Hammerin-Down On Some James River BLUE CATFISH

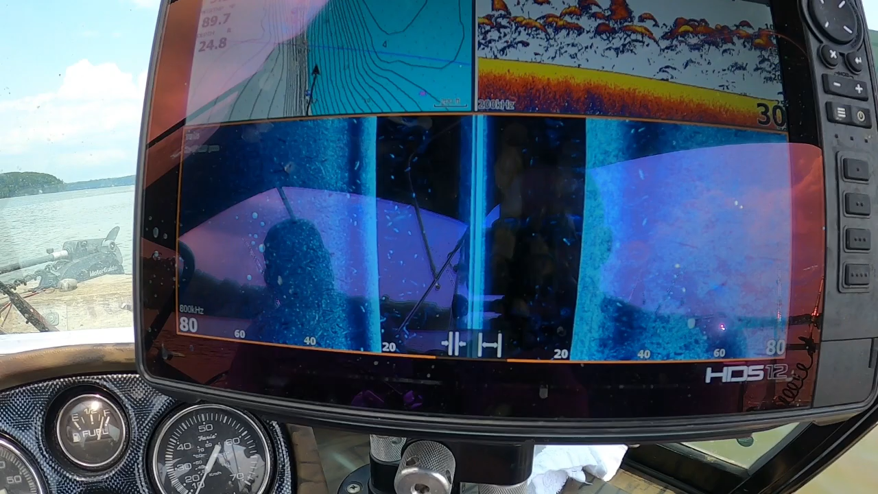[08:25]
I think we can do bigger, there's some 18 to 20s down there, it looks like, by the size of the arch, yeah, I can tell,
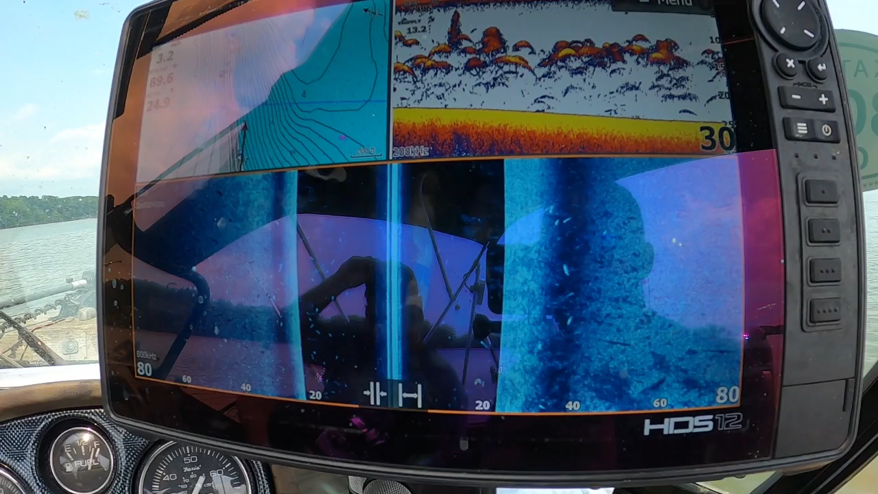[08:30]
yeah, see that one on the right, he's, yeah, right there,
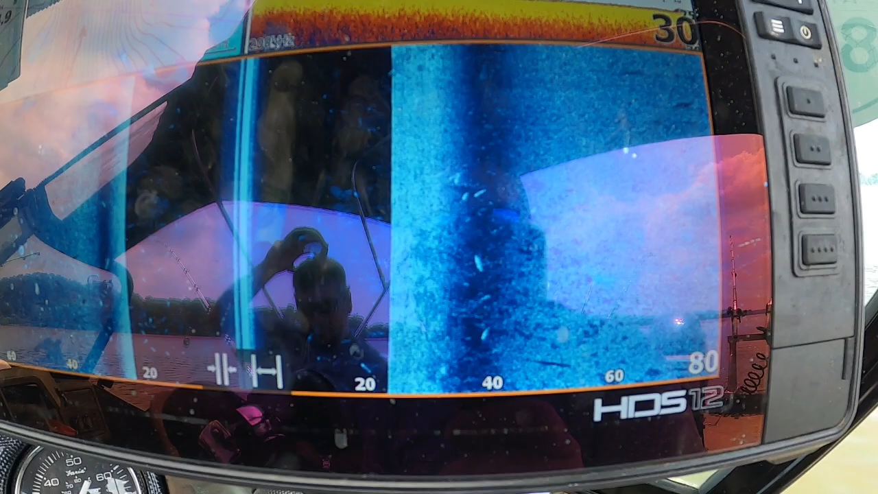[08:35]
he's over 20, looks like he's 20.7, yeah,
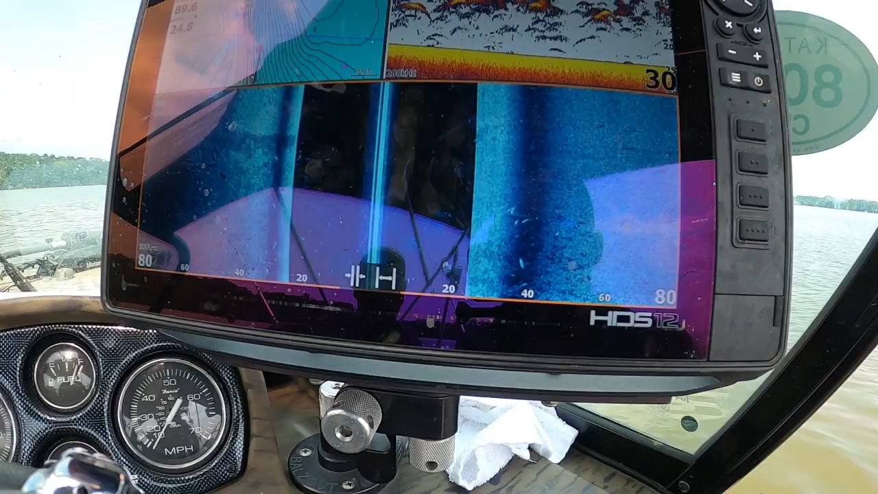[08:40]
all right, we'll be back, if we hook into any more trophy gar, all right, that's him, that's him, trying to shake that hook,